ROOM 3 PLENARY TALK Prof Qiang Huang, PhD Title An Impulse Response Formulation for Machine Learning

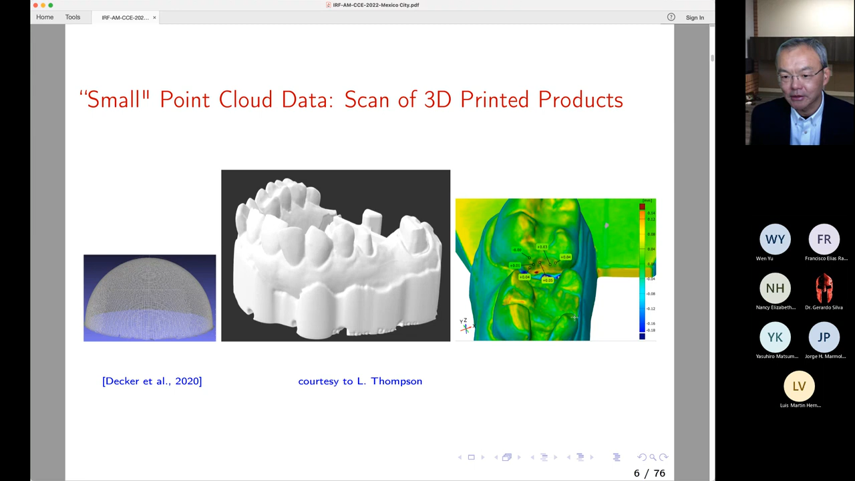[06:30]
For each print, actually have very large dense point cloud data. Now, the geometry could be very complicated. For example, people use 3D printing for dental application, right? So the geometry for dental model actually is really complicated.
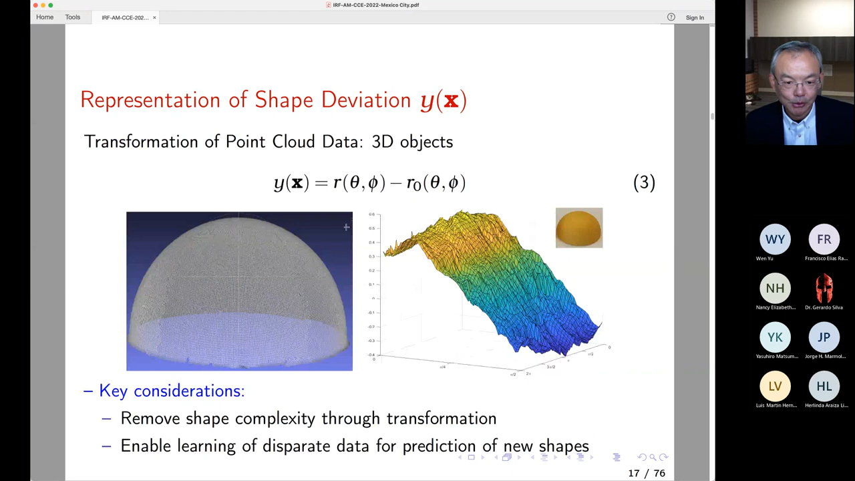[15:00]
So here, for example, the division surfaces. Now, after we represent the data, the next thing actually let's